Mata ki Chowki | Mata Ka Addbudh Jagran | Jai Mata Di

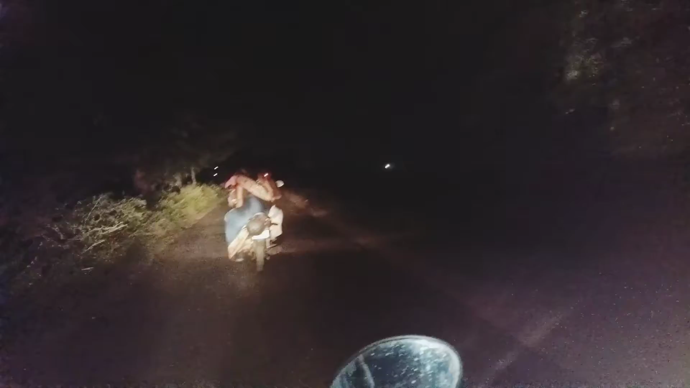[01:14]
जैसे हम कहीं किसी हॉरर मूवी की शूटिंग के लिए जा रहे हो एंड देख सकते हो भाई। और वो भाई आगे भैया जा रहे थे, हम उनके साथ जा रहे हैं, एक्चुअली में भाई रास्ता नहीं पता है गाँव का और भाई मतलब बिल्कुल डरावने वाली फीलिंग से आ रही है भाई,